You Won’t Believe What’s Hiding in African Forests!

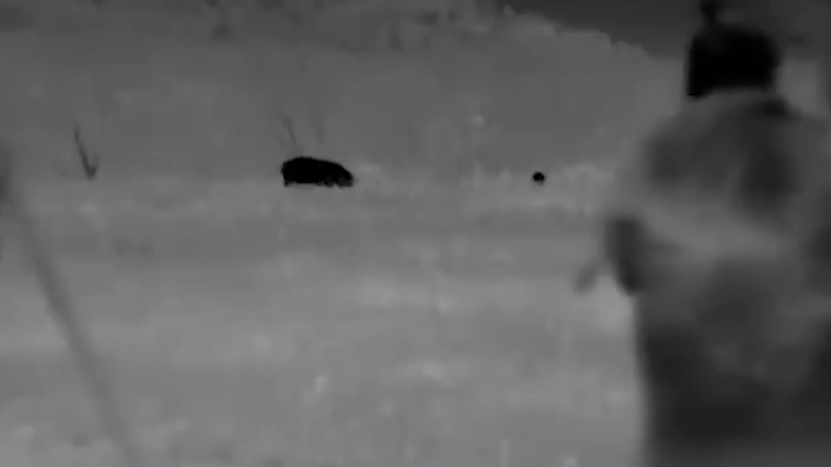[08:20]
Night hunting, when hogs are most active, gets a boost from thermal scopes and night vision gear, enhancing both efficiency and safety.